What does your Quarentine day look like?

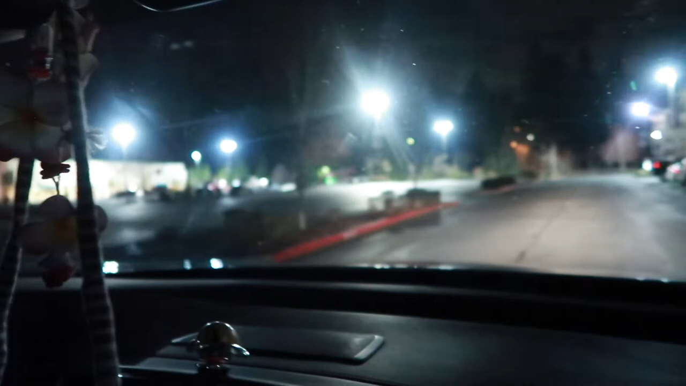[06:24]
We gotta turn because it just looks like light at this point. You gotta turn into it a little bit more. Turn into it? Yeah. And there's no one here. There's no one there. Maybe a homeless person over there.
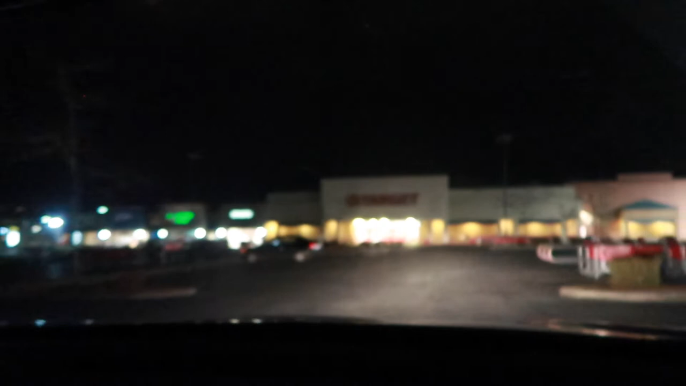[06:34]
Well, I think it's just probably staff, but there's no one here in the parking lot.